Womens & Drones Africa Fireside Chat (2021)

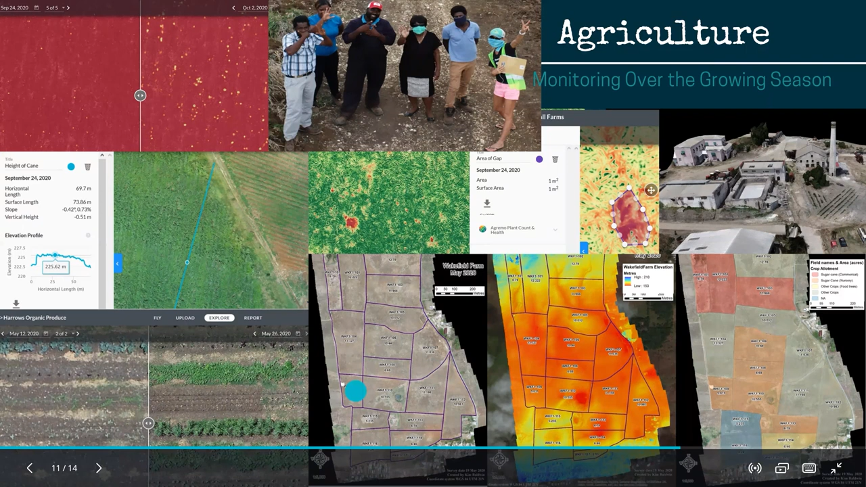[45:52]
And we went out, we created a baseline survey with the drawings, and we have an elevation map here. And then we also overlaid their farm maps using GIS, and I created shape files. And then we use, and then over here on the right, with basically, this is how we allotted or allocated based on looking at elevation and other factors, which crops were going to be grown where. And so now this has become this agricultural demonstration site and a food bank farm for the community that will have subsidized food in the coming years. Oh, and then up in the top, another way they're using for agriculture is with 3D maps and models.